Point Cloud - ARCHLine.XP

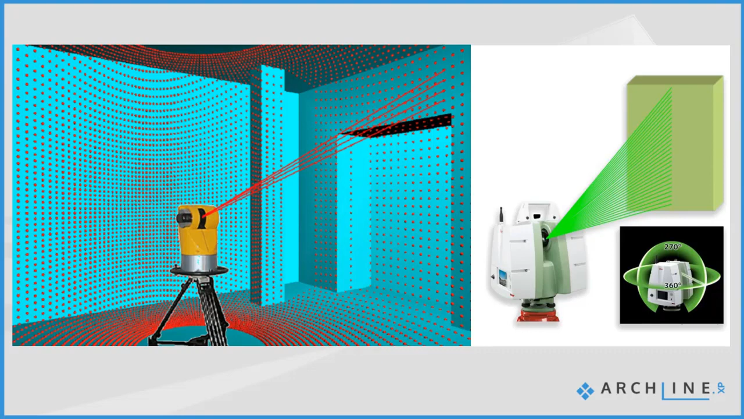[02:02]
In fact, the file that I'm going to show you now was given to us by their courtesy. So what would... That will be the OBJ file. That will be the OBJ file. So what we see now here is the OBJ file. So don't forget, this is not the file that comes from the laser scanner. This has been processed before. But since this is... Oh yes, that's a very different, very important point. Most laser scanners don't gather colored data. Some of them are. But the reason I'm using this OBJ, because this is already colored, so you see what's going on. Yeah, it's pretty much colored, yeah. Now, you can move around, so you can see that this is not a static background.
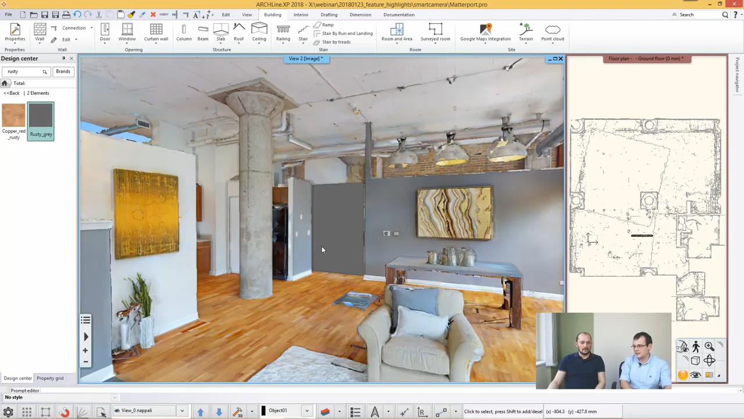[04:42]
Rusty gray, yeah. I think it's rusty gray. I think that should look good. Some might argue that that's the best choice, but then again… Actually, you can create your own colors. Yes, you can create and you can download your own colors into the software. Yeah. Now, also you can see in the 2D that the Archline wall appears. So let me just… So you see that now this element is on Archline wall while the rest is not. So that's actually the background. That's right. Let me put in a door here. I just first have to activate the 3D window. Now it's easier to work here. Okay. I added a door here. I'm not completely satisfied with the opening direction. I'm just going to modify that quickly.